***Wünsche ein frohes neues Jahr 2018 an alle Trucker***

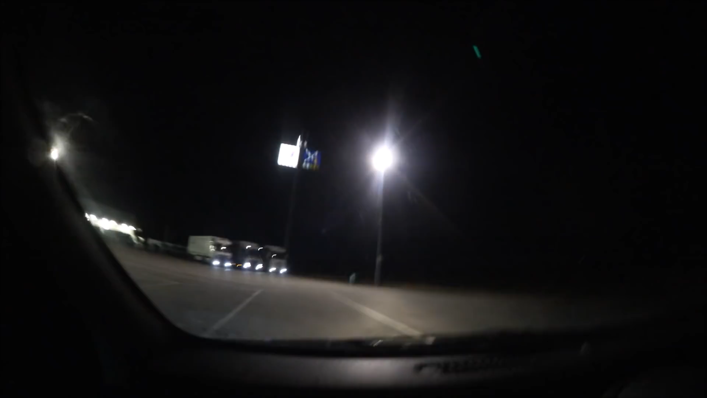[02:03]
ja das heißt es sind nicht weniger hier
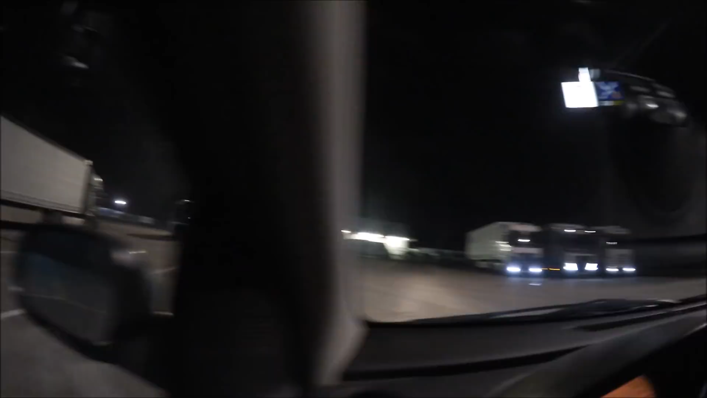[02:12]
also wenn man das so sehen kann wirklich einige die hier sind und hier Silvester fallen müssen
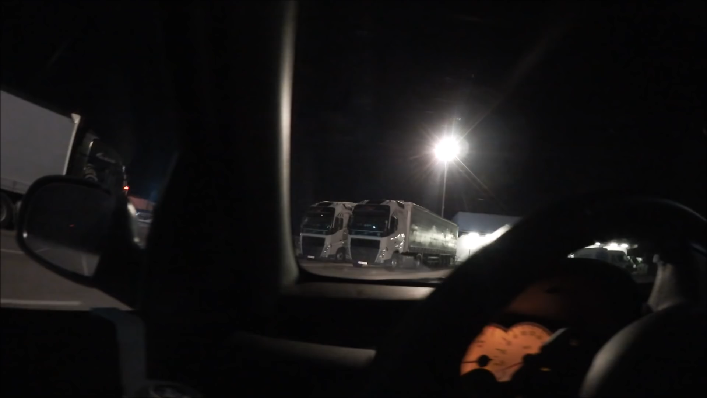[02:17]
es ist wirklich traurig hier Litauen nochmal Litauen